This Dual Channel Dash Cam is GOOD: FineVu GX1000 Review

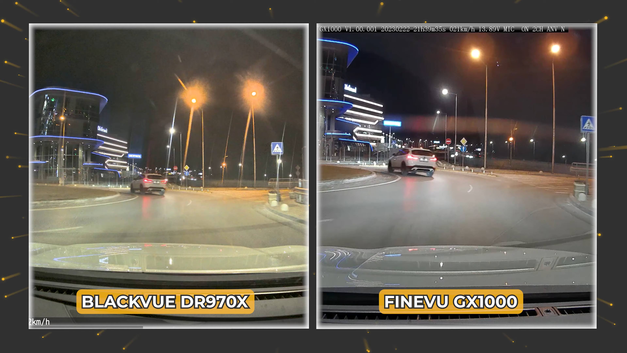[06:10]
Being just 122 degrees, that's similar to the field of view of most smartphone ultrawide cameras but in return you're going to notice less distortions in the edges. The camera reacts really well on light intensity changes and most times it was close to perfect about automatic exposure.
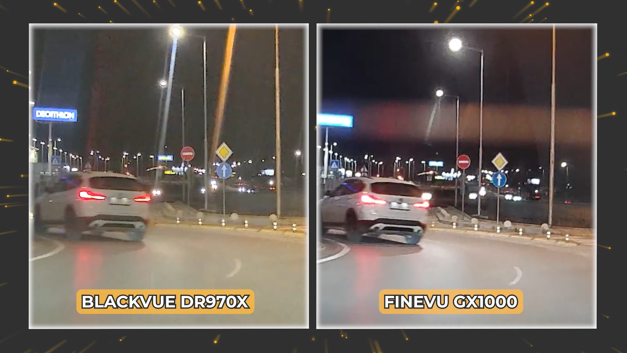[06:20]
Recorded files are in AVI format.